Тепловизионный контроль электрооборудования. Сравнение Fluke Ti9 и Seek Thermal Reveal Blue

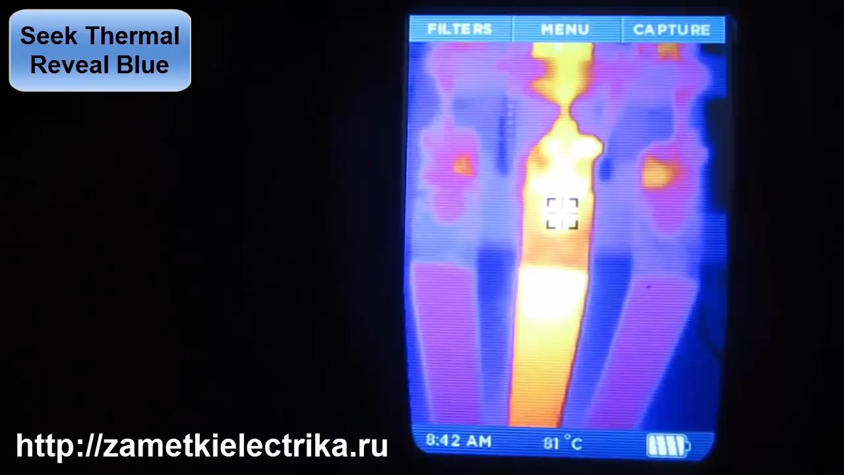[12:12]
On screen: spot 81°C
Вот 80 градусов У нас Тут 80 Даже больше
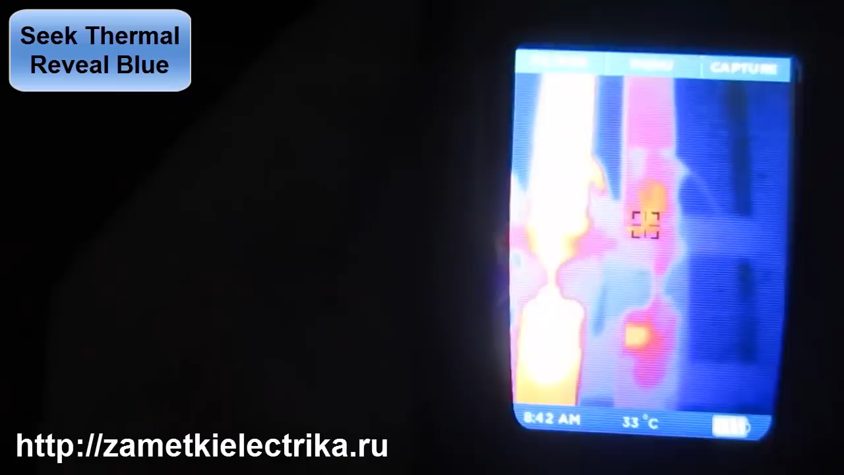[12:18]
On screen: spot 33°C
Так Здесь Фаза C
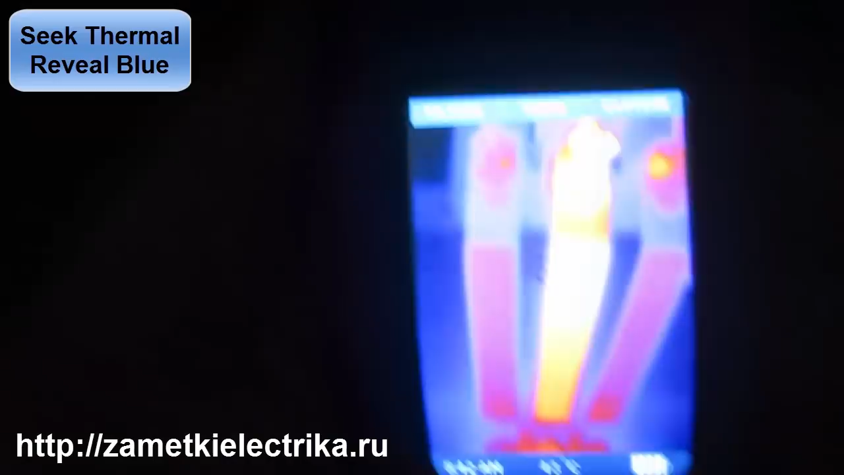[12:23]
Третий полюс Более-менее Уже Вот температура Видите Курсор По середине Экрана
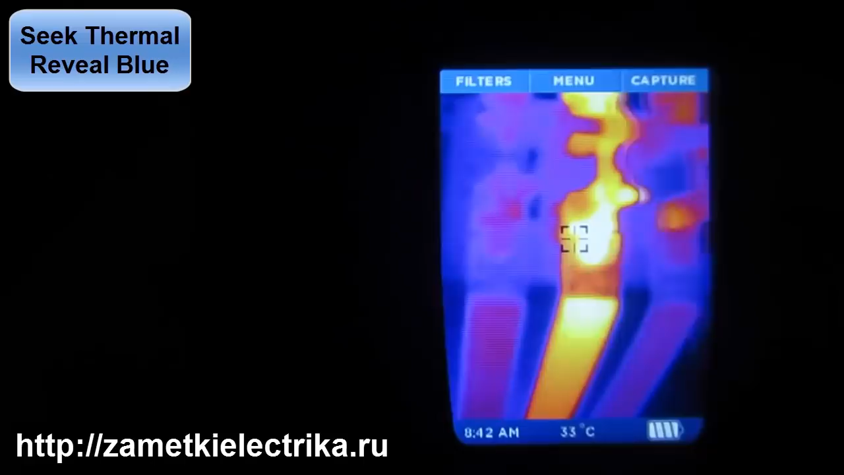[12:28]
On screen: spot 33°C
То есть Куда я навожу Та температура И отображается Внизу Здесь В строке Состояние Так сказать
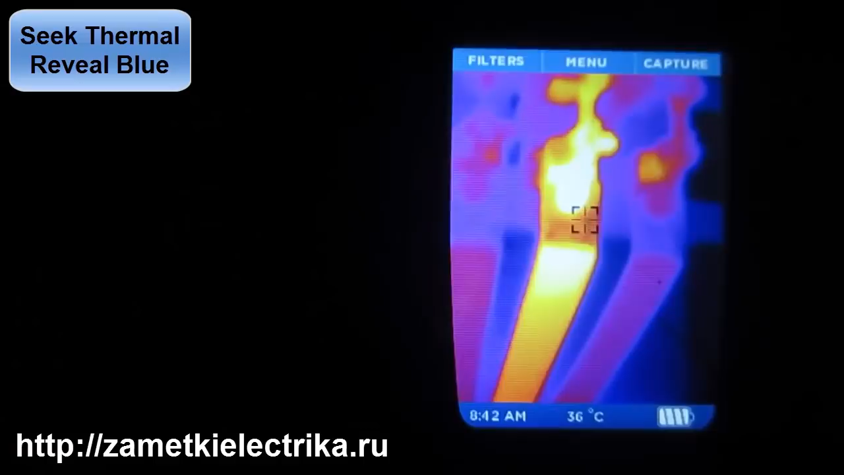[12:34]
On screen: spot 36°C
То есть Здесь Конкретно У нас Видно Что Греется Вот это Болтовое Соединение
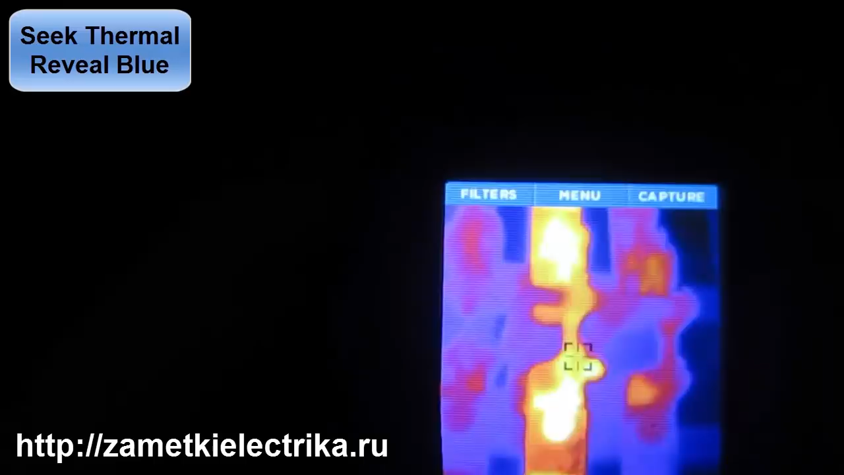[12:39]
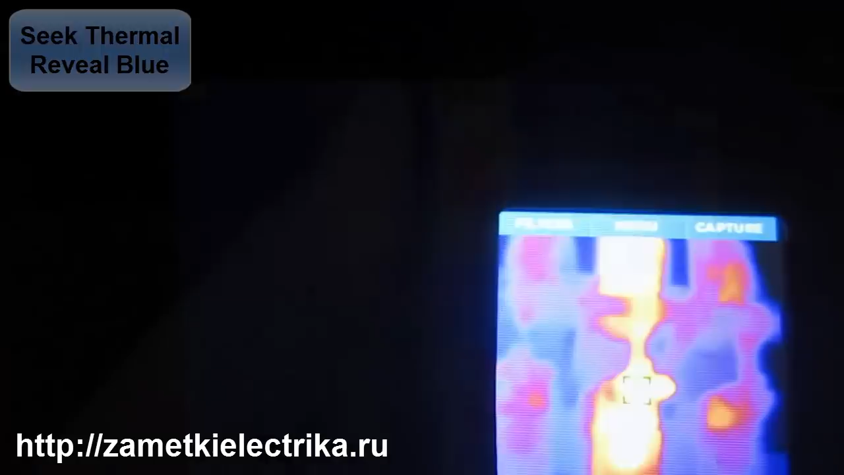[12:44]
Фаза B Рубильника А вот Картинка С нашего Fluke Ti9 Тепловизора То есть Вот у нас Видно Что Греется Одно Болтовое Соединение И Греется Второе Болтовое Соединение Видите 85
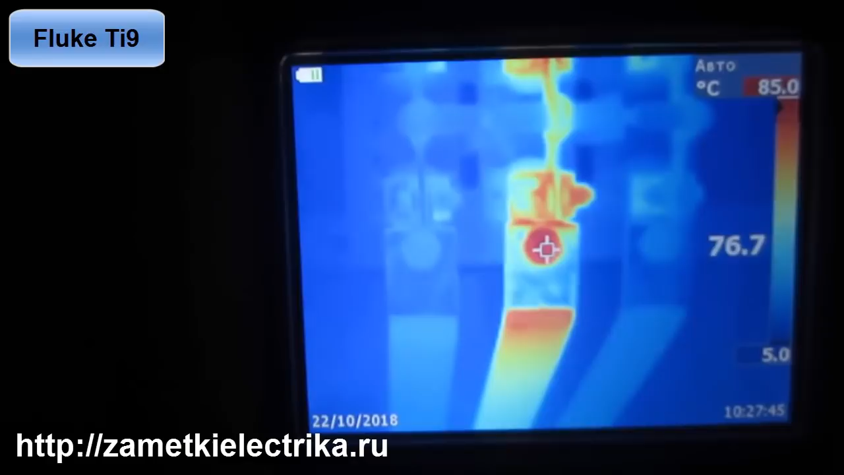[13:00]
On screen: scale top 85.0°C
градусов Вот этот Самый Рубильник Ну или Разъединитель Кому как Удобнее Вот она Фаза B Которая Грелась
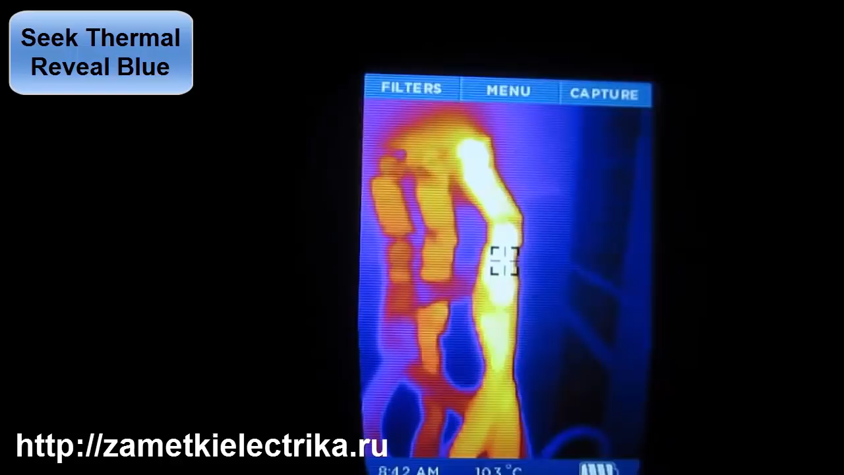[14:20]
Вот То есть Это у нас Получается Наконечник
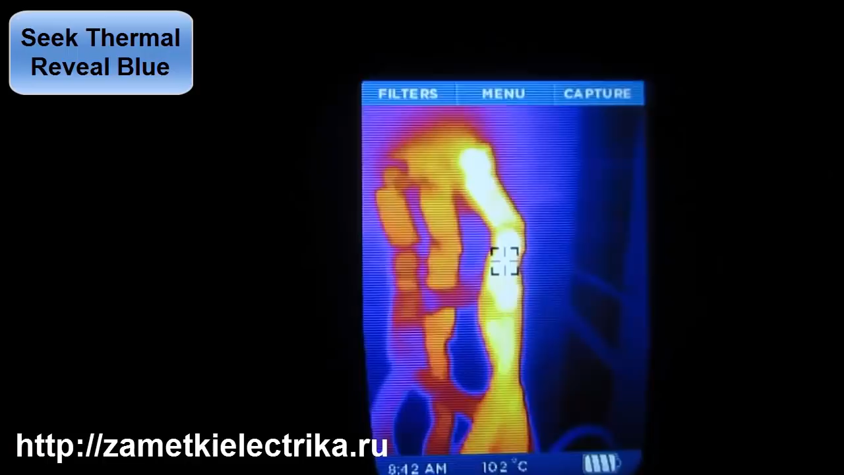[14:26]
On screen: spot 102°C
Идем Вверх И вот 104 градуса Это у нас
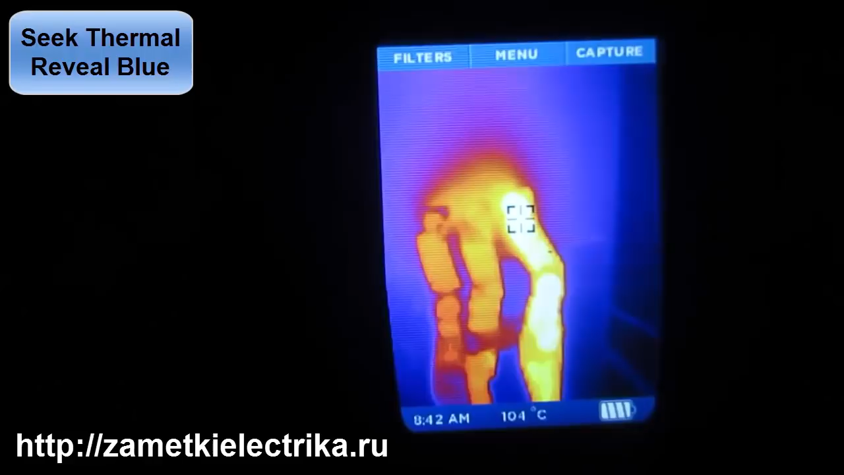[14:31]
Наша шпилька С автоматой И соединение На шину
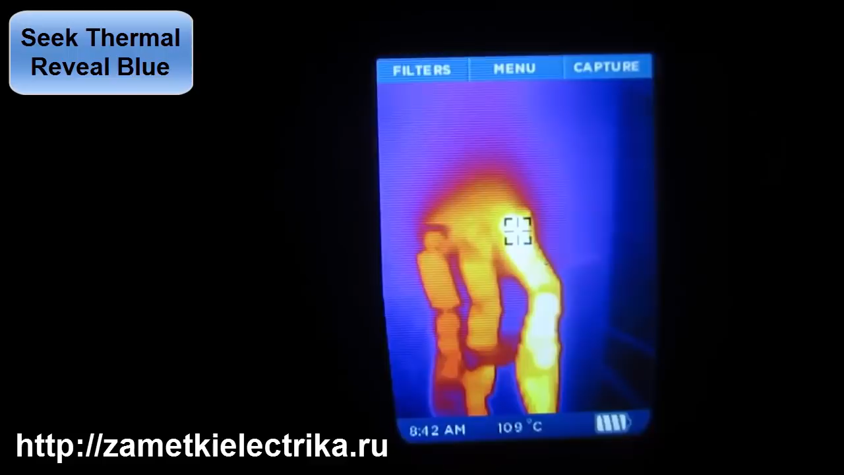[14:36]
Здесь Что у нас Здесь у нас Также греется
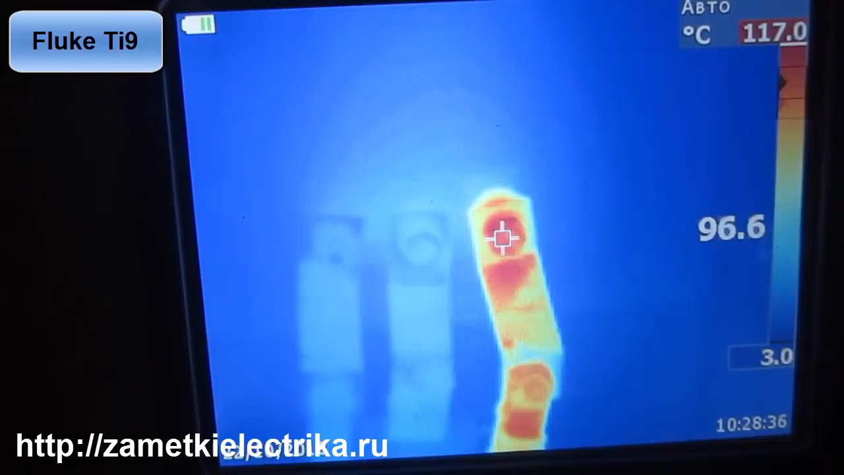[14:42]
On screen: scale top 117.0°C
Сама шпилька Автомата Вот видите 117 градусов 105 градусов
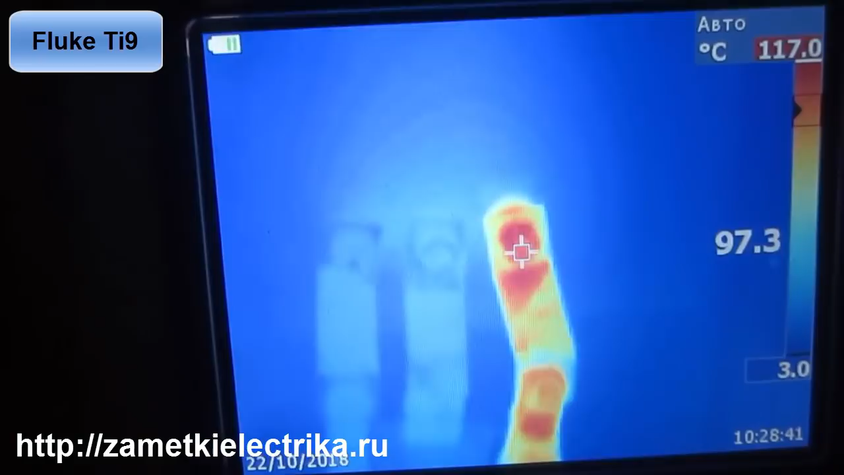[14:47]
On screen: scale top 117.0°C
Так И греется Вот в этом месте Наконечник
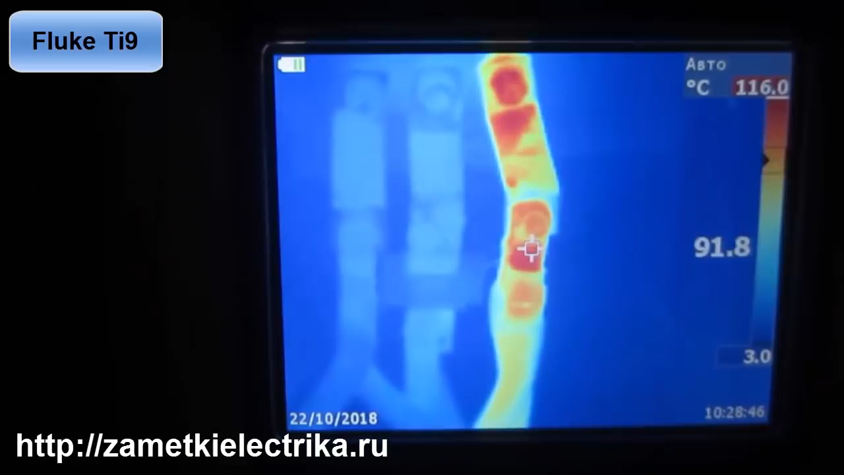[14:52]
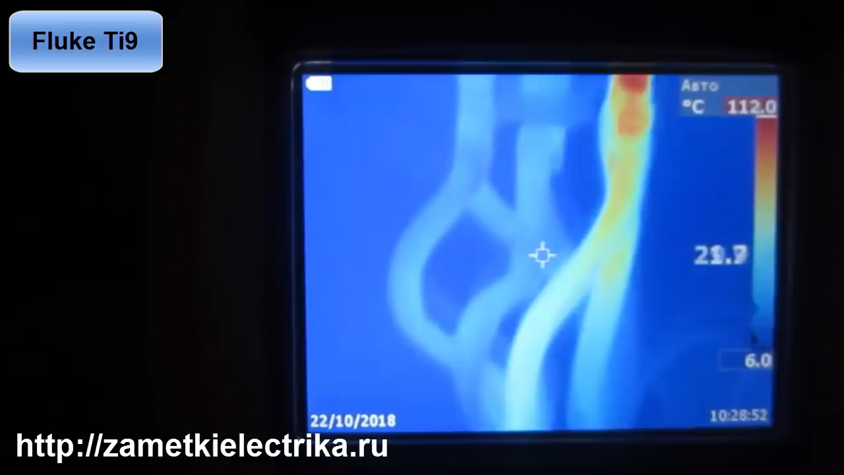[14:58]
On screen: scale top 112.0°C, scale bottom 6.0°C
А вот у нас Выход с автомата Вот Фаза С